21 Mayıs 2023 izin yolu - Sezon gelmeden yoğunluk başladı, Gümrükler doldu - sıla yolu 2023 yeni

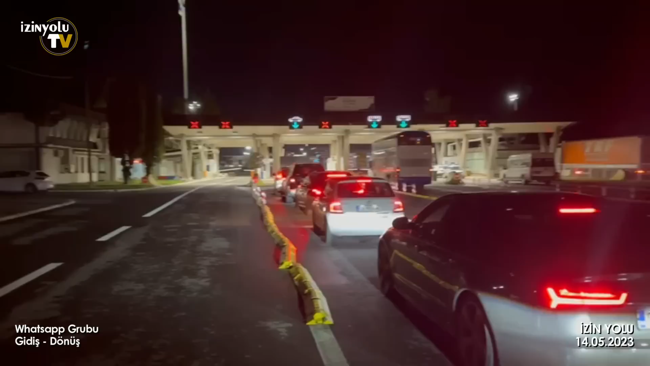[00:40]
Çok kıymetli İzin Yolu ailesi, Sırbistan çıkış Bulgaristan giriş kapısındayız. İstikamet Türkiye, 14 Mayıs saat 21.50. Görmüş olduğunuz gibi 4-5 tane araba var. Bir tane kapı açık.
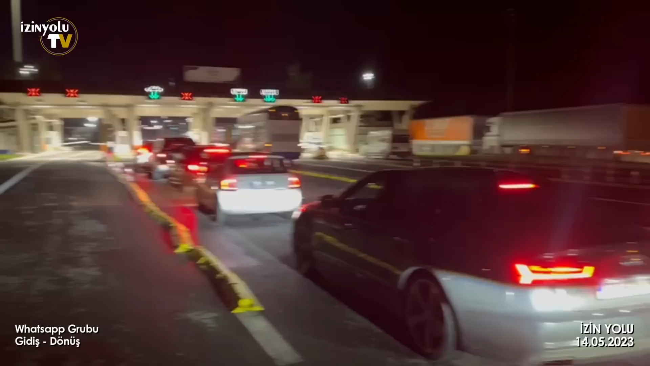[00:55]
O da hızlı ilerliyor. Herkese hayırlı yolculuklar diliyoruz.
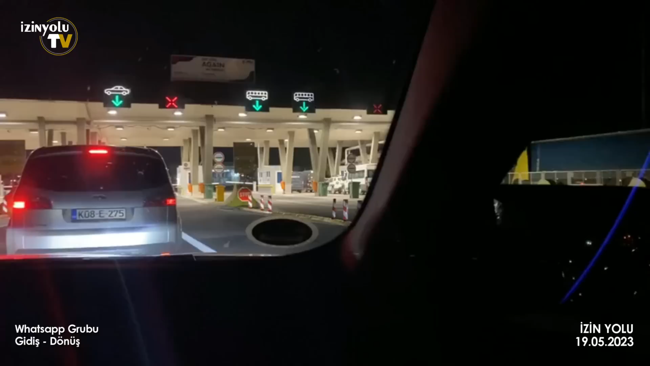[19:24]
Fazla araba yok. 3-4 araba var. Yollar çok güzel, sakin yani. Hayırlı yolculuklar.